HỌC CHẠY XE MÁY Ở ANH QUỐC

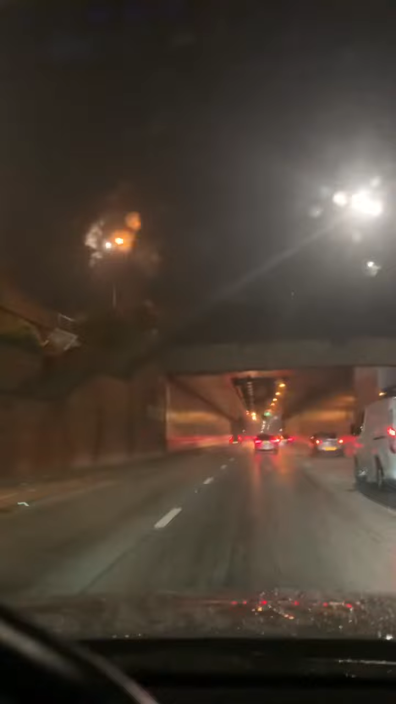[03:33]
tối lúc này là chạy được 40kmh, chuyến đường này thì chạy được 50kmh, 50kmh thì tương đương với lại 80kmh ở Việt Nam tối lúc này cũng là trong nội, vẫn trong nội ô của Ninh Ninh đường họ là, có sở 2 tầng họ làm rất là tốt và ở đây thì ở cái đường, những cái đường này thì, những cái đường chạy tốc độ cao này thì
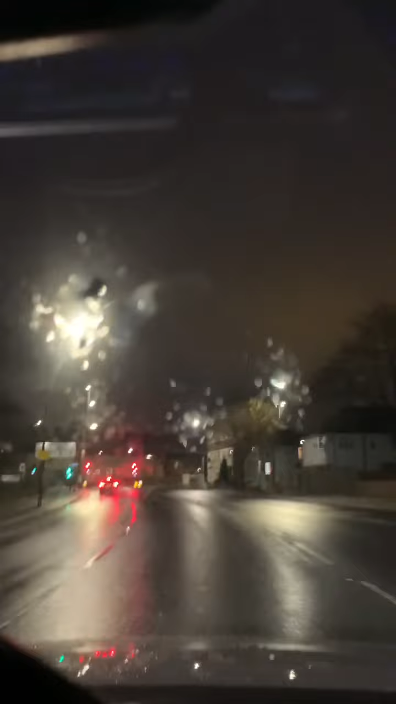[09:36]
Đi xe ở Vương quốc Anh thì quyền ưu tiên là xe bên phải. Đó là mình vào vùng binh ra vào bao bắt buộc.
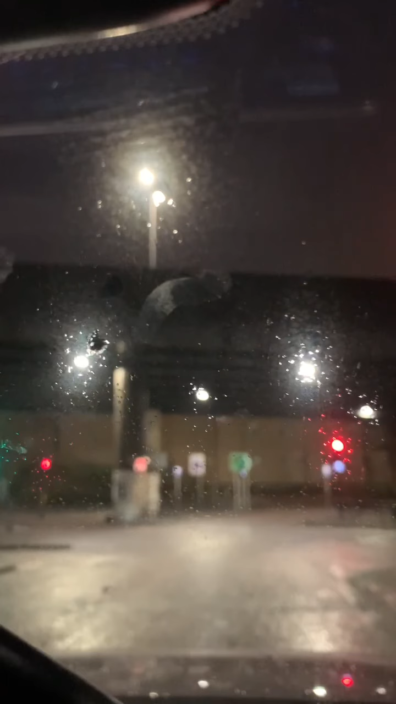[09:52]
Đây là bắt buộc, bắt buộc mình phải nhường đường cho xe bên phải. Khi nào mà hết xe rồi á, mình thấy hết xe rồi thì mình mới được ra.
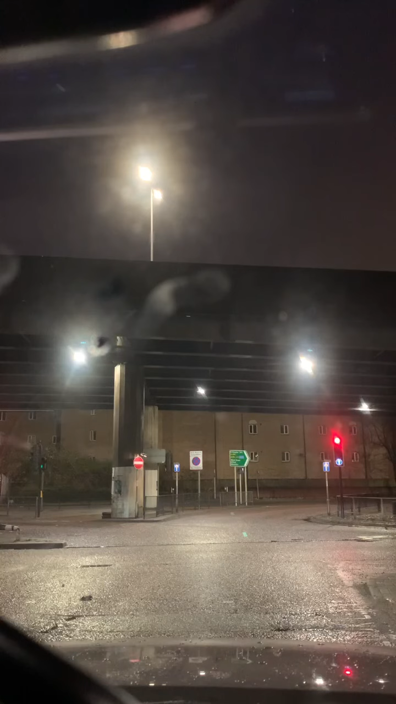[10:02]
Thực sự giao thông ở đây thì họ làm cũng rất là bài bản, họ làm cũng rất là rõ ràng, cực kỳ rõ ràng. Như các bạn thấy, 1 cái ngã tư đèn xanh này đỏ thôi nhưng mà có đến 1, 2, 3, 4, 5, 6, 7, 8, 9, 10, 10, 12, 14 cái trụ đèn. Để dành cho 1 cái ngã tư.
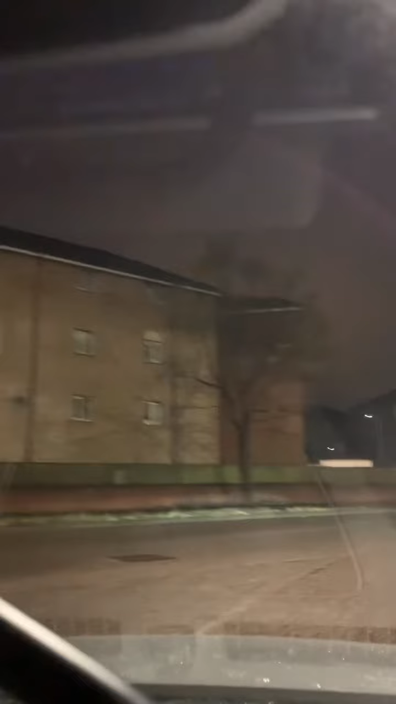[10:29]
Cái này lại là 1 cái khu vực đèn khác. Một cái khu vực đèn này chỉ dành cho người đi bộ.
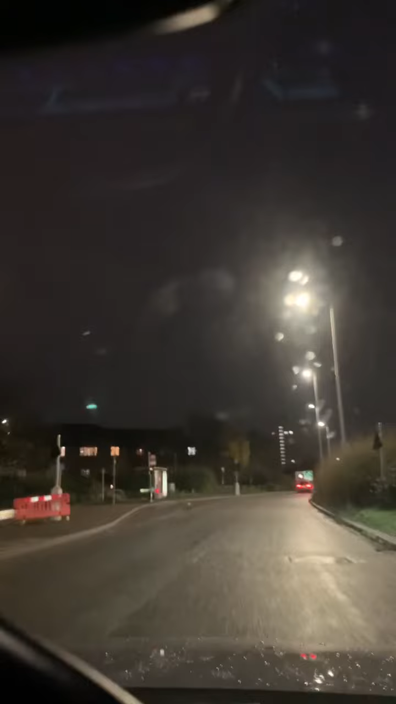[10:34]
Lúc nãy mình vừa mới đi qua, dành cho người đi bộ thì họ có 3-4 đèn. Đây là vào cái khu vực đường chạy 50m9 giờ. Đây là mình đang đi lên cái làng đường đi về Tottenham và Edmonton.